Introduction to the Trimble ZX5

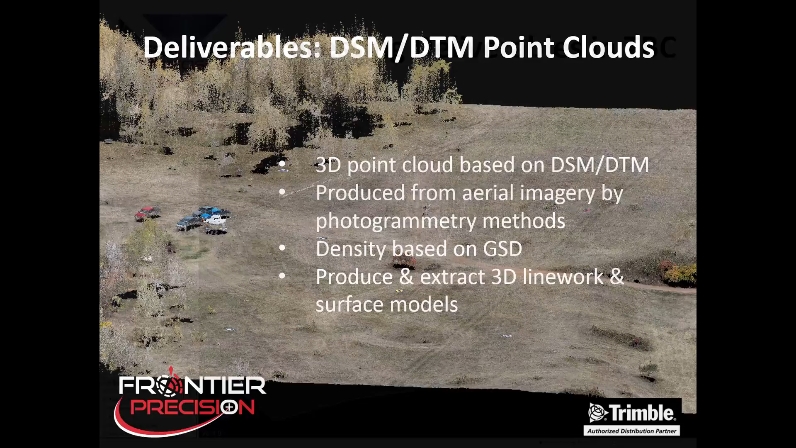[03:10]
and the density is based on our ground sample distance. With these 3D point clouds we can produce and extract 3D line work and surface models. Now let's take a brief look at processing the data in TBC.
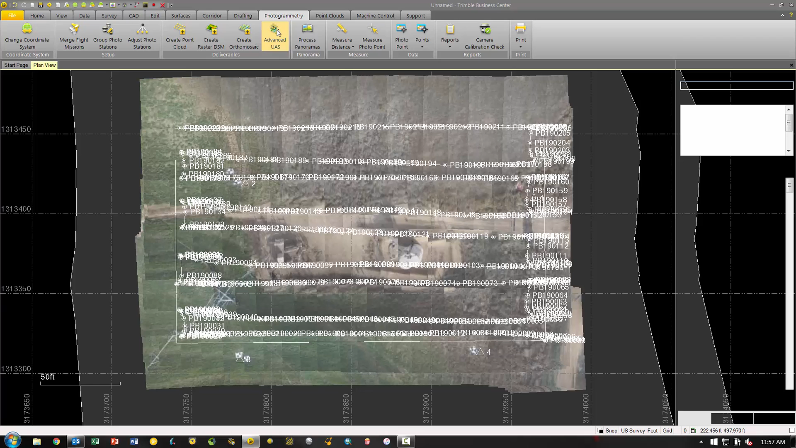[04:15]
button and in the advanced UAS tool we'll start with a quick fit.
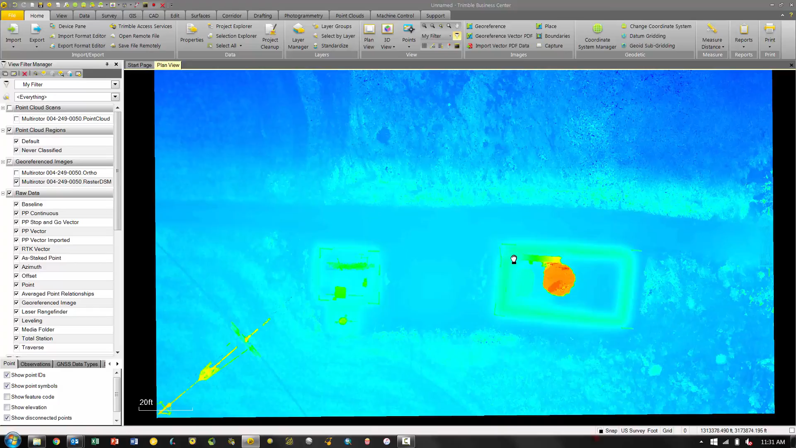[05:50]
This can be used in GIS purposes. We also have the orthomosaic which is a final high res aerial image that's mosaic together
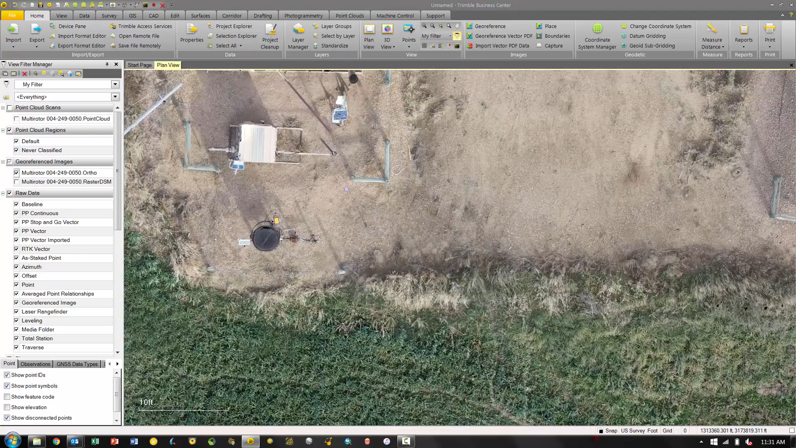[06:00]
from all the individual photos that we took with the ZX5.
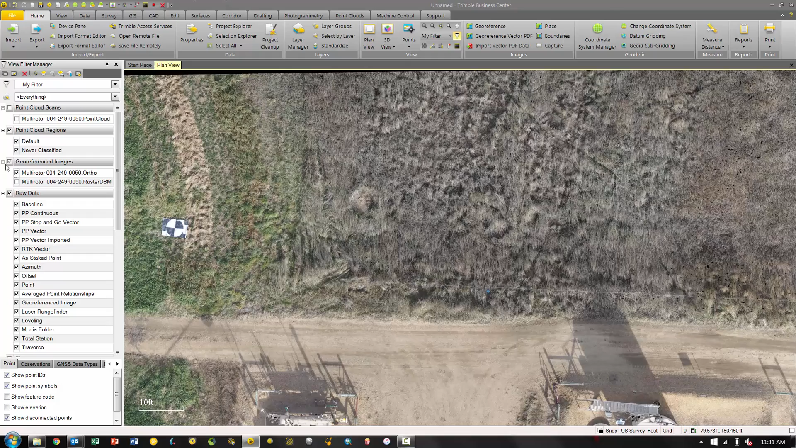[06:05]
And lastly is going to be our 3D point cloud which is created from our orthomosaic.
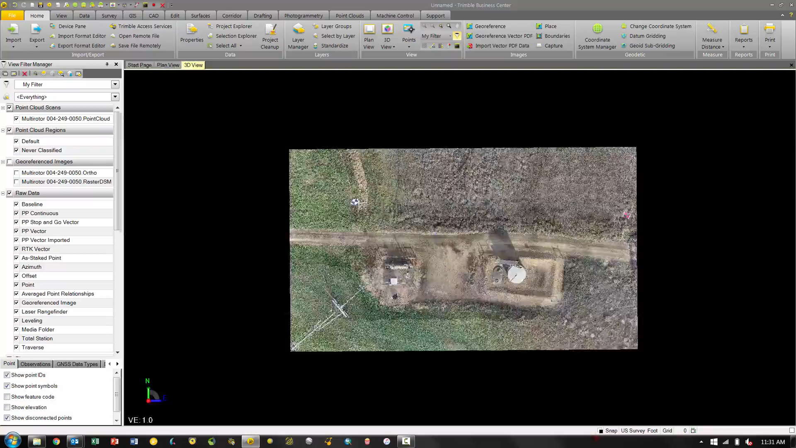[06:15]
So here we have our point cloud with the real color applied from the images and you can see as we rotate around in 3D view we
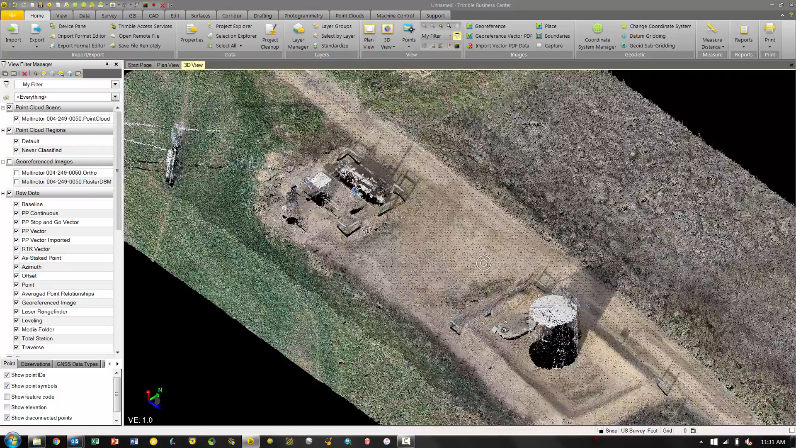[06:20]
have the full 3D data from the point cloud.
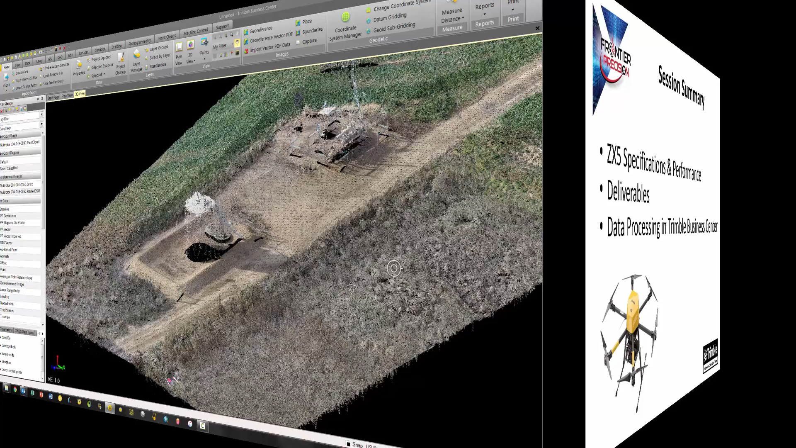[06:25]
So in summary we've looked at the ZX5 specifications and performance.